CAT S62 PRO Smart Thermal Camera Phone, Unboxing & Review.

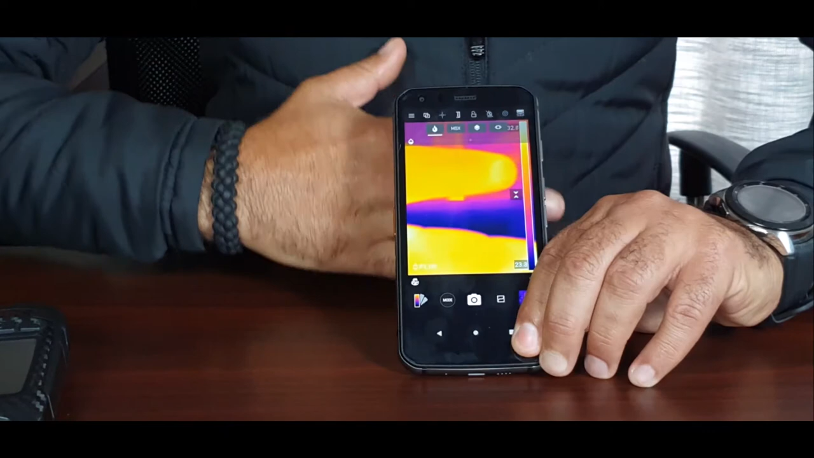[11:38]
um you will see here my hand and it's just nothing but a blob of of heat,
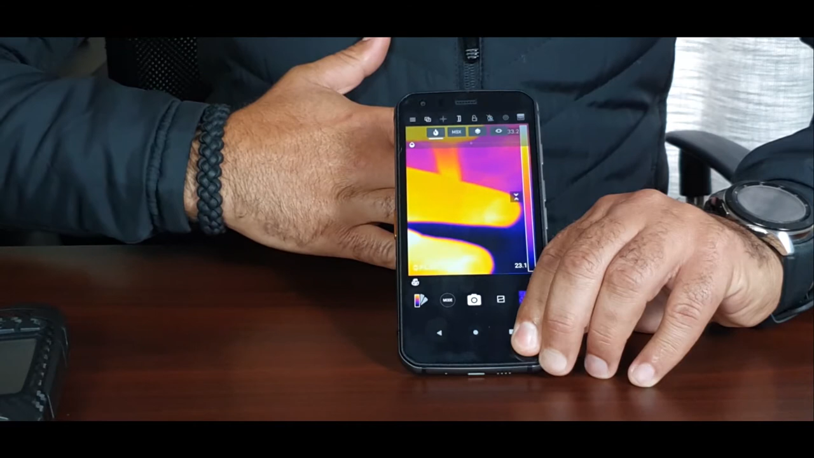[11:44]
okay, now what is the S60
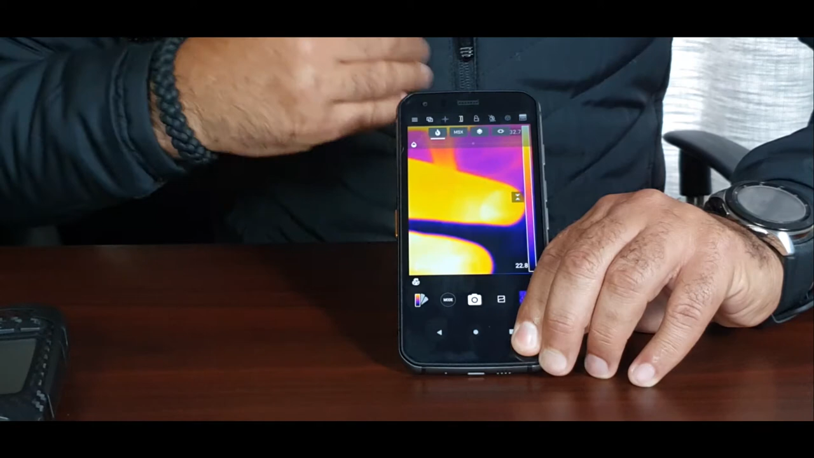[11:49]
to offer than the other phones is the software having this blending between the the thermal imaging and the normal camera on your phone, uh to give you a more of a of realistic uh imaging,
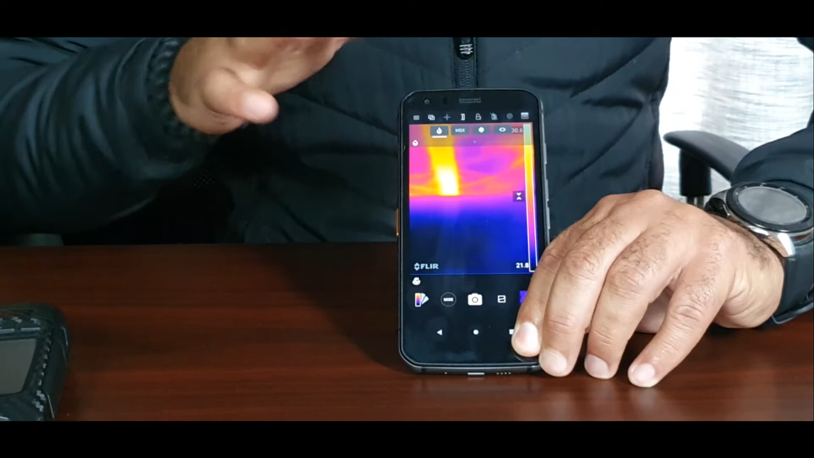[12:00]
so the next mode is MSK
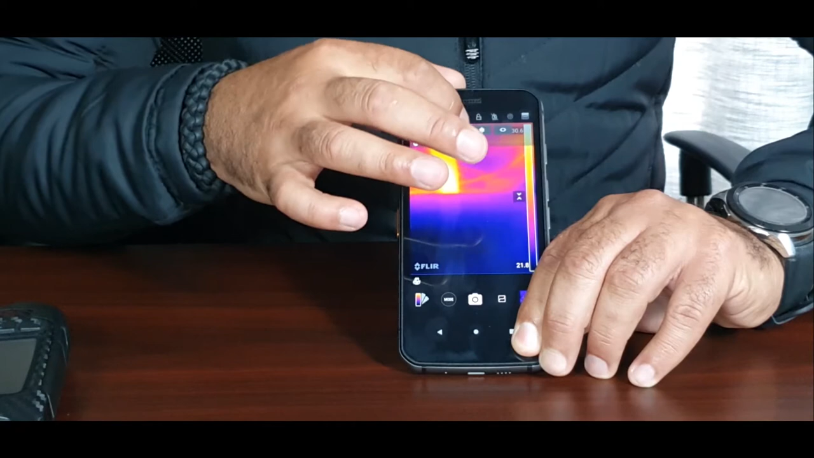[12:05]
sorry, and the in the MSK you will see here my hand
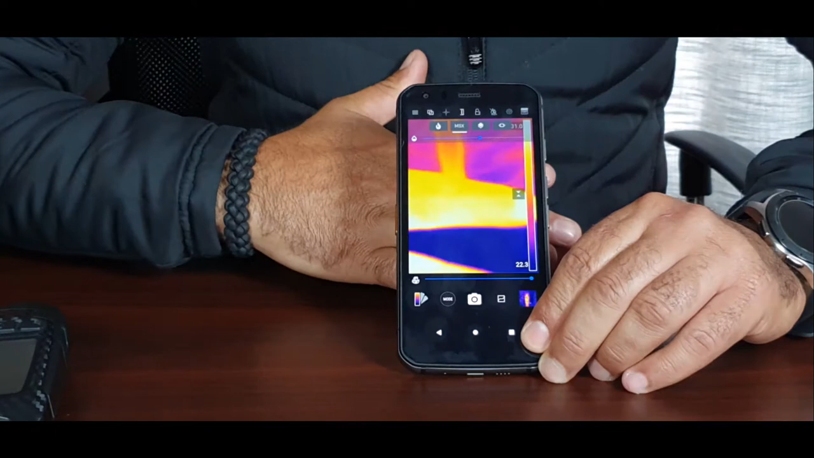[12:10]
started to get off a bit of a uh lining uh than the the other the other mode before it, then you go in here into the vivid and in the vivid will give you this more of realistic uh realistic look basically uh of what you're looking uh of the image,
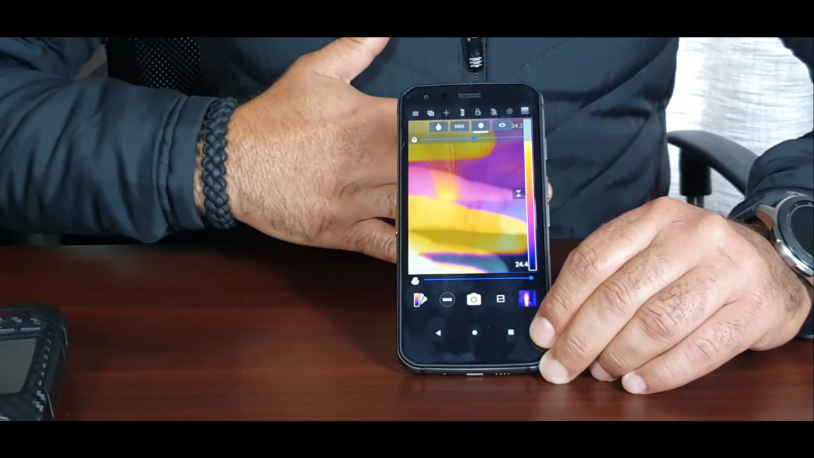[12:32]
um it's a blend between a thermal and uh and the normal uh normal camera, if you look at the bar down here, the bar down here is for you to blend basically you're controlling the blend the amount of blend right now is 50 50 then you have this force uh mode basically and that is the normal as a normal image you're taking the photos as normal image okay um
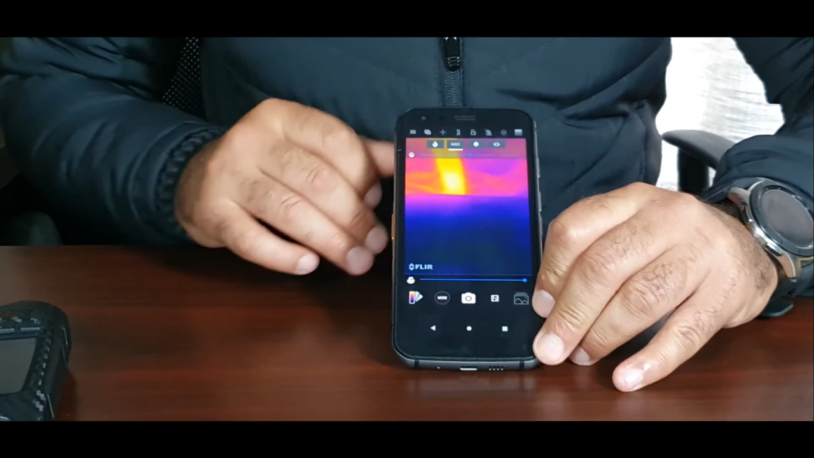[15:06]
the sensor refresh the refreshing the sensor okay okay guys as i mentioned the the this sensor basically what makes the sensor uh very good is the refresh rate it's very fast uh tracking basically and also also it has the more pixels um so
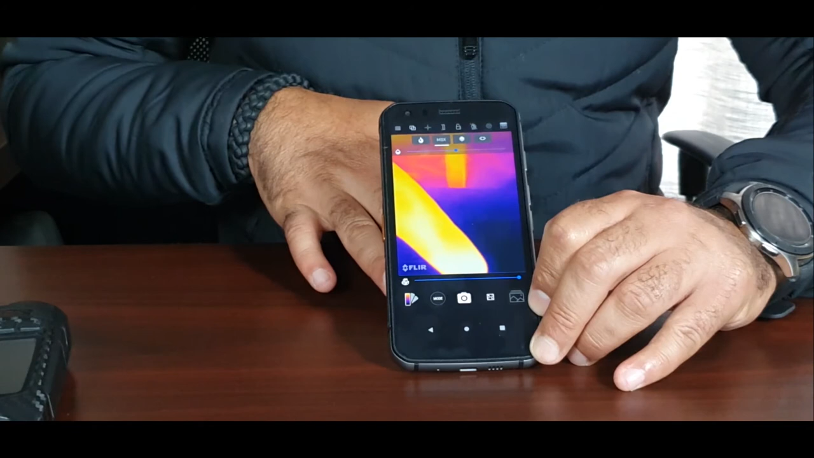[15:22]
you can actually see uh the image very very good i'm gonna
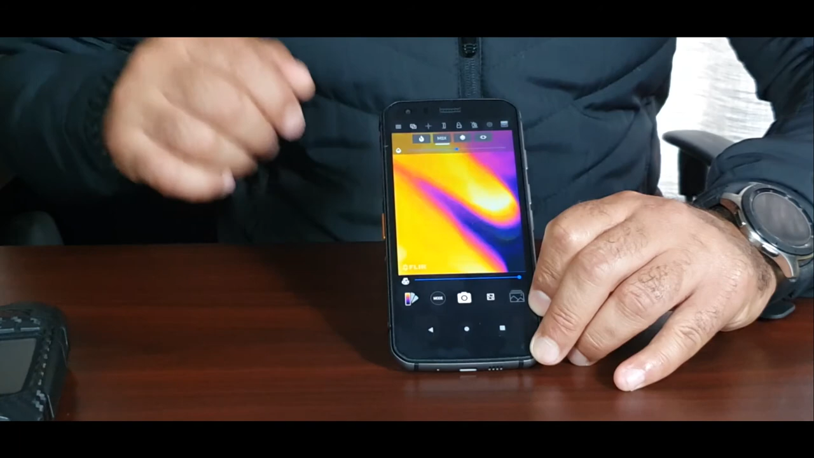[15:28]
take a photo quickly uh just to show you uh you can take a photo of my hand okay so the cool things about the phone actually uh is the reporting function that you have we don't have an image
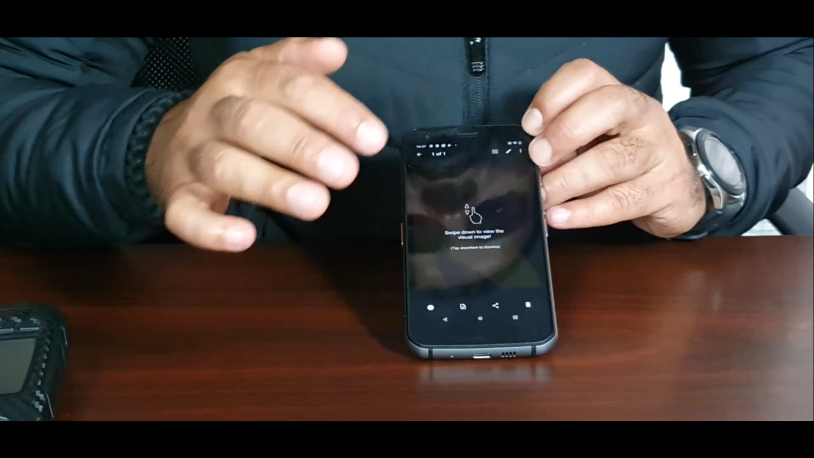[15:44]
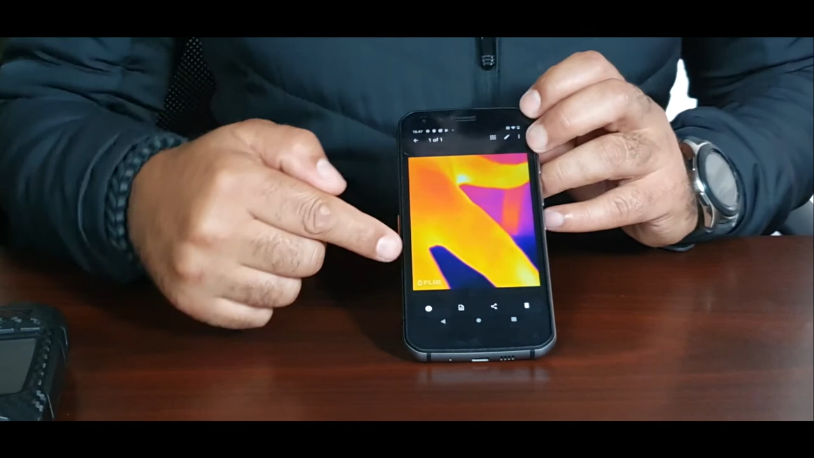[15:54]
okay so the cool function of of that is you can go and edit and you can actually add spot meter where you you can add spot meters so i'm gonna add one here okay and i'm gonna add one day so one on the surface one on my hand and it gives you the temperature difference basically give you the you can monitor many spots on your work area for temperature differential and the cool thing is you can go down let's save it